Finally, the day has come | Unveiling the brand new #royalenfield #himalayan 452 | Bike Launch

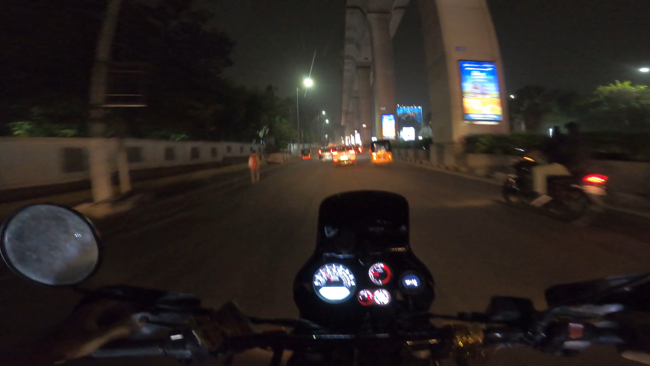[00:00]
ఫైనల్లీ ఎన్నో రోజులుగా యాక్చువల్లీ కొన్ని నెలలుగా వెయిట్ చేస్తున్న మూమెంట్ నాకైతే ఇది. ట్రాఫిక్ ట్రాఫిక్ ట్రాఫిక్ టెర్రఫిక్ ట్రాఫిక్.
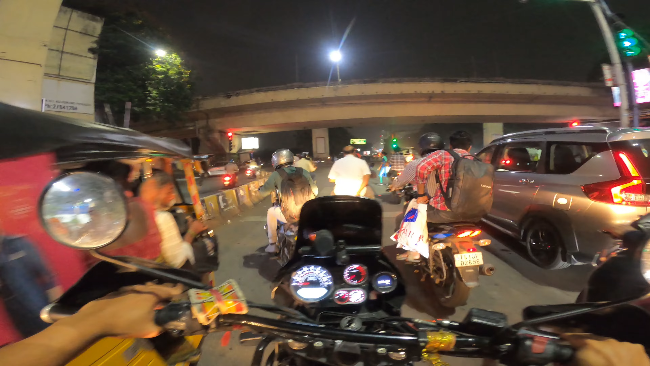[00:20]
పాట్నీ సిగ్నల్ ఈవినింగ్ టైం 7:30 ఎగ్జాక్ట్లీ. ఓ స్వామి ఎటు పోతున్నాం?
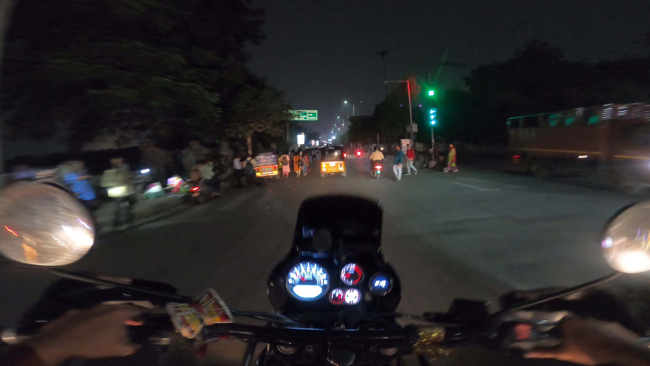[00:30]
ప్రెజెంట్ మనం ఖార్ఖానా వెళ్తున్నాం. పీక్ టైం కదా, సో కొంచెం ఎక్కువ ఉంది ట్రాఫిక్, అంటే ఇక్కడ లేదనుకోండి, బట్ సిగ్నల్స్ దగ్గర బ్లాకింగ్. వాళ్ళ డేట్ వచ్చేసి నవంబర్ 24, 2023.
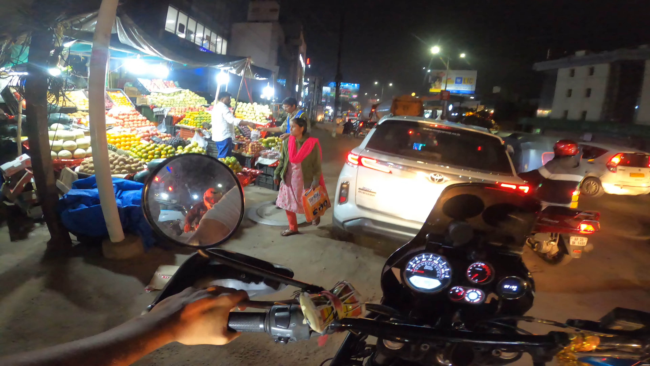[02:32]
ట్రాఫిక్ ట్రాఫిక్ ట్రాఫిక్ టెర్రఫిక్ ట్రాఫిక్, మొత్తం బ్లాక్ అయిపోయింది. ఇడా అడ్వాంటేజ్ ఆఫ్ అడ్వెంచర్ బైక్ బ్రో,
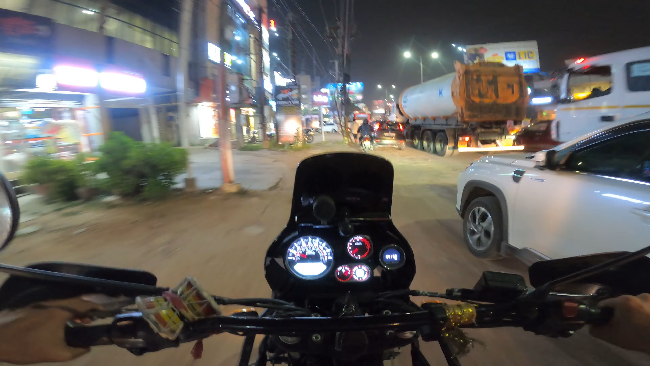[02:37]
వై డోంట్ నీడ్ టు లుక్ ఫర్ రోడ్స్, చూసుకుంటే వెళ్ళిపోవడమే.